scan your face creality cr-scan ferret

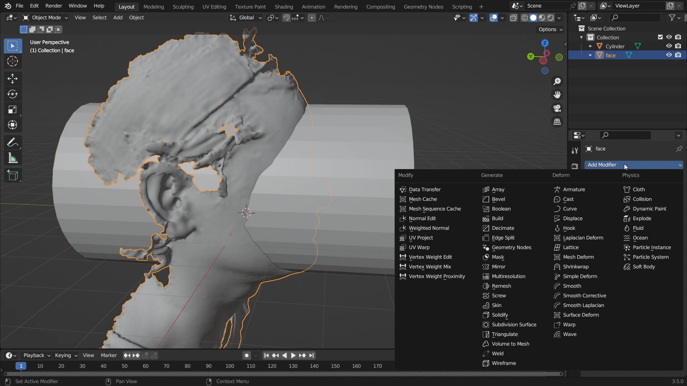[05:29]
just be isolated using a boolean operation and just like that bada bing bada